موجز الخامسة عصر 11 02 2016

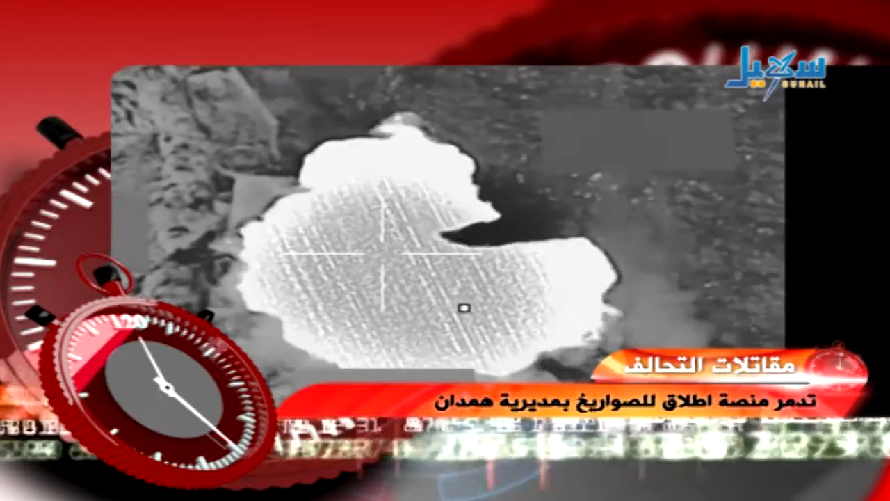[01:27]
العاصمة وقال شدعيان ان الغارة استهدفت منصة صواريخ في المزرعة اكد مصدر مسؤول